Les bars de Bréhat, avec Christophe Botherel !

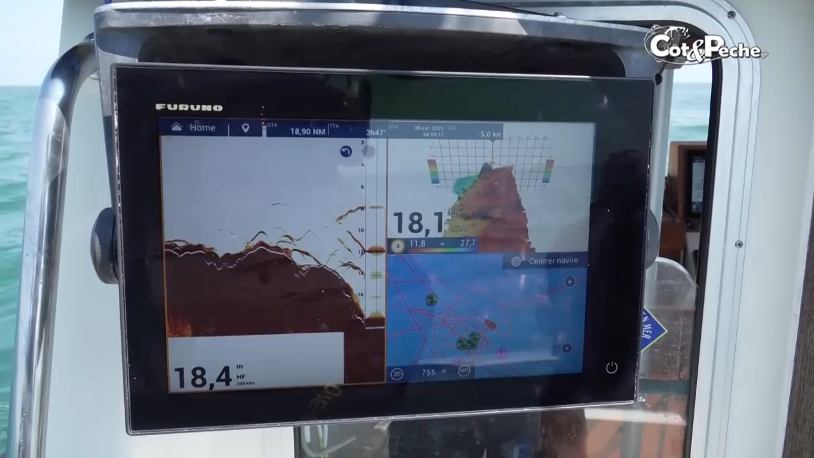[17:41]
Oh, poisson. Ah, c'est plus la même taille, là. Yes.